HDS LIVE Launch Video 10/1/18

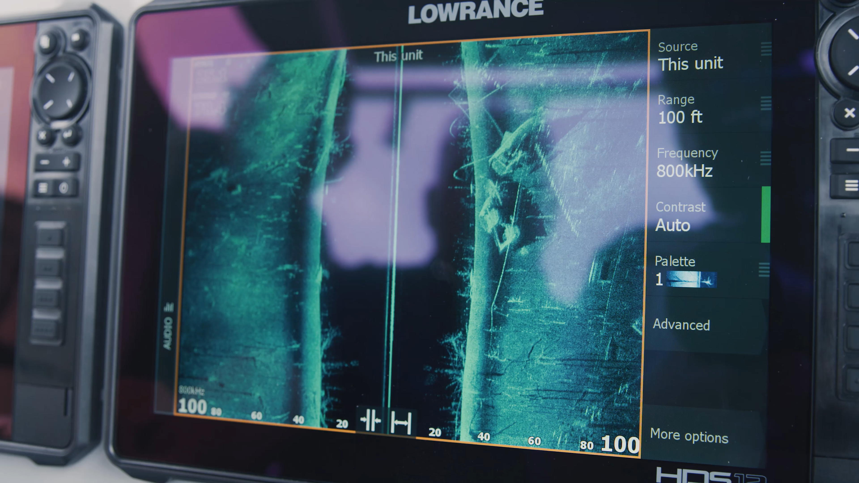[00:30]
The clearest images underwater with uncompromising range.
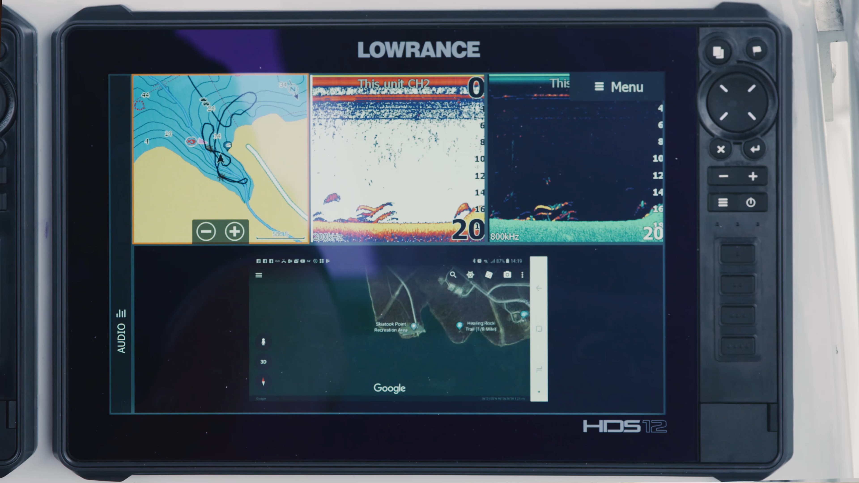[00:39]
View notifications, video, even Google Maps on screen.